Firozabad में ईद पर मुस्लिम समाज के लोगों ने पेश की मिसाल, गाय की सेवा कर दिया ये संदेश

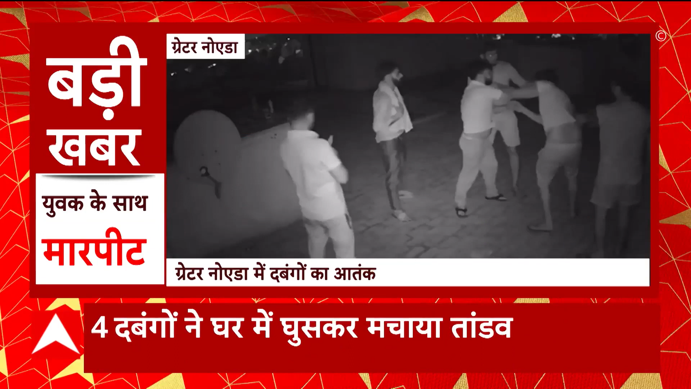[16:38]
बताया जा रहा है कि ये इनके बीच पुर
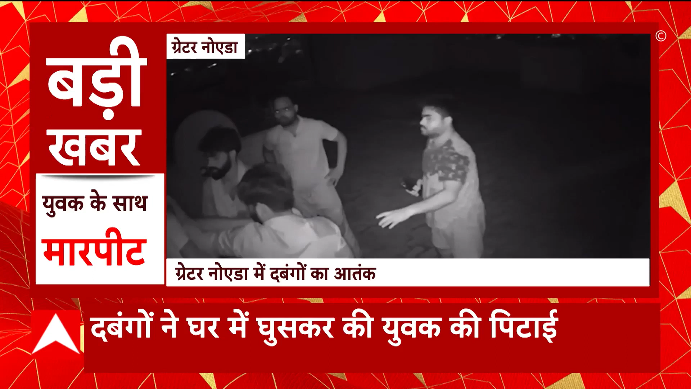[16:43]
चुरू करती है, चार दबंगों की,
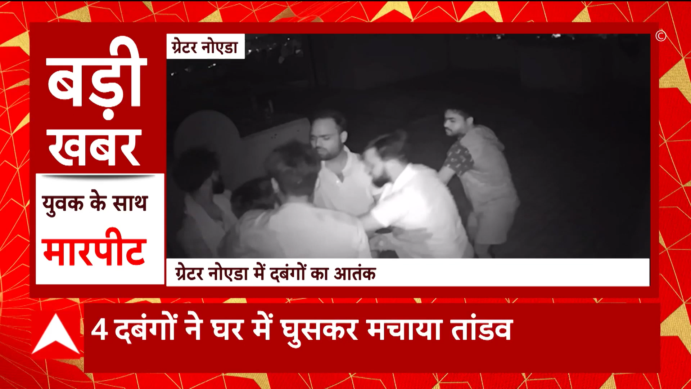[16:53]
आप देख सकते हैं तस्वीरें किस तरीके से चार दबंग अंदर खुसते हैं और उसके बाद युवक की बेरहमी से पिटाई करना चुरू कर देते हैं